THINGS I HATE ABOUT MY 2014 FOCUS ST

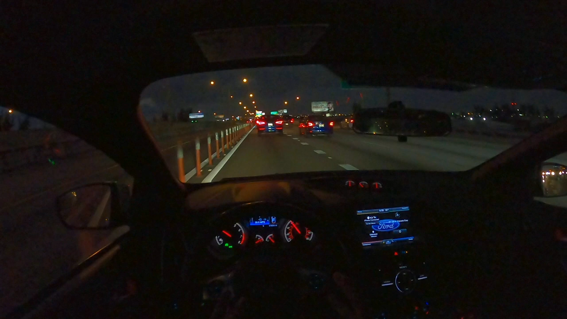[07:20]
Another thing I wish these cars had, which I'm gonna mention the Mustangs, but I know the 2014 Mustang did not have this, because it was the S197, but the S550s do have, where you can scroll through this menu here and see your coolant temp, all that coolant pressure, your air intake pressure. I wish that is something that this car had. The menu does show you like fuel economy and why exactly you're getting it and whatnot.